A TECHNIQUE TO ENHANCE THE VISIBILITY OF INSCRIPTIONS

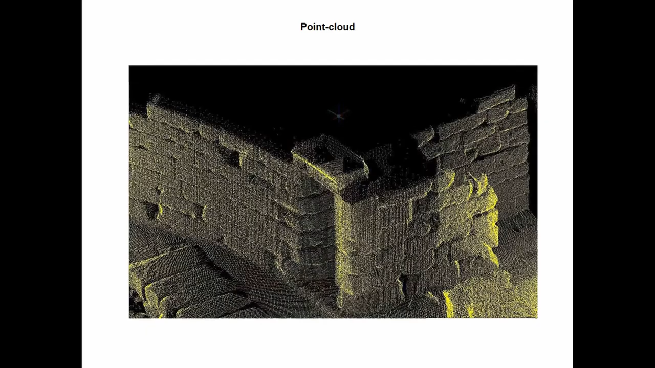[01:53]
And here we can see a normal point cloud of a structure with our rendering and this is the last pass of photogrammetry reconstruction is the rendering. This is a thing about the fact that this degree of detail is from a low-end phone. This is an emperor, a boast of an emperor conserved in the National Museum of Roman Art in Madrid.
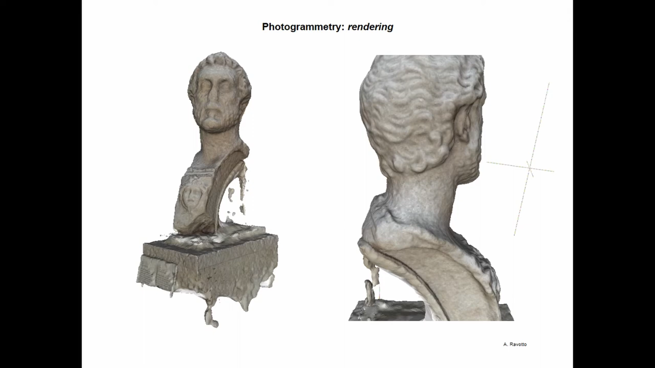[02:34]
And so today technology can do such things even with a low-end phone. The second step is the transformation in a digital elevation model.
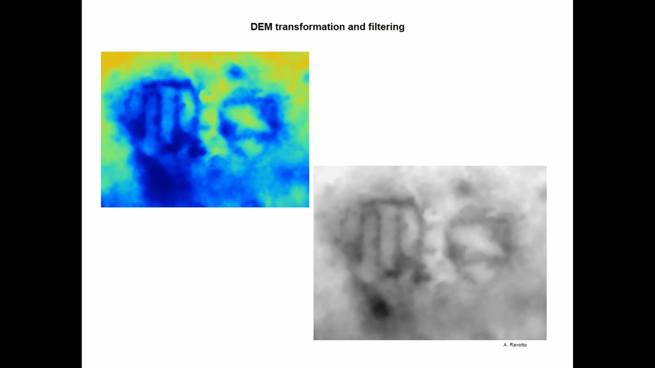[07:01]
a lot of infrastructures here around, and probably built also Barcelona. This is a numeral four, plus a vexillum, a banner of the army. And this is for, thanks to comparison. Second case.
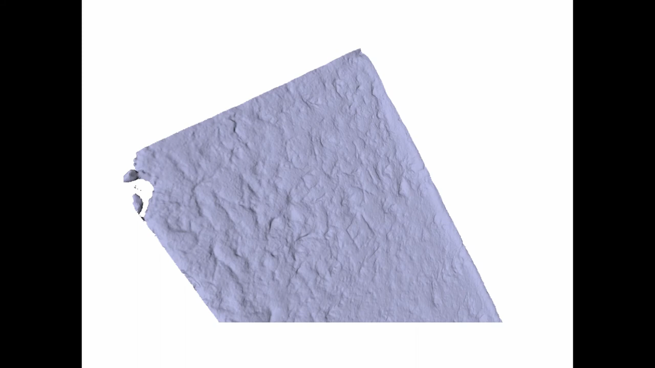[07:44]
So, the first pass is the three-dimensional model. Some letters, some characters start appearing.